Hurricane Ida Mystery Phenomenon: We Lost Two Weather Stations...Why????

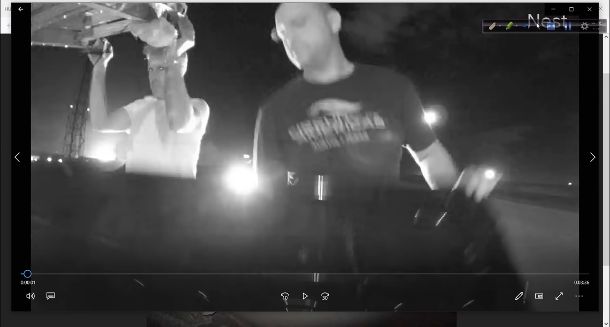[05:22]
Let's roll tape, and I'll show you what happened. All right. So, yes, I know I misspelled it in my titling. The saved file. Weather Station's Disaster.
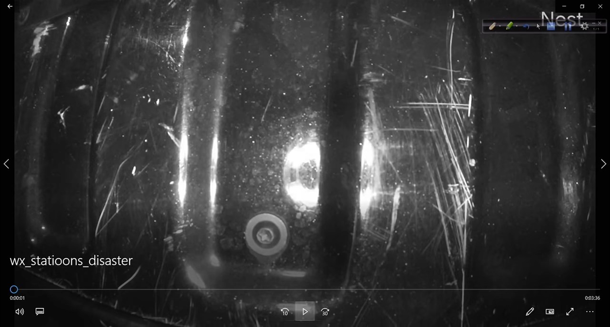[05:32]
That's the name of the video file that I rendered out, and this is what we got. August the 28th.
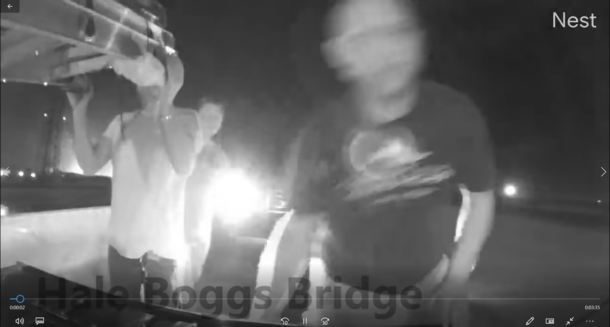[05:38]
There's myself, Matt, Brent, setting this system up on the Hale Boggs Bridge.